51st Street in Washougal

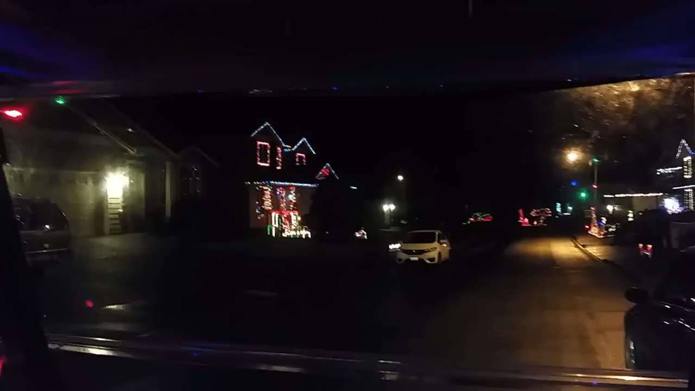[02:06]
They have them, but they're not on. Oh, they're not turned on. Okay. So, and then this is Will Rathlund's house. But he doesn't have his lights up, though. They put them up, like that's somebody else who puts them up a week before Christmas or something like that.
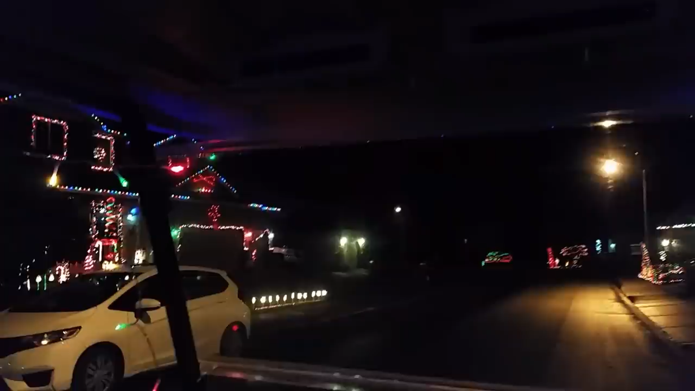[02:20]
He's on his computer right now. Yep. Oh, that's him.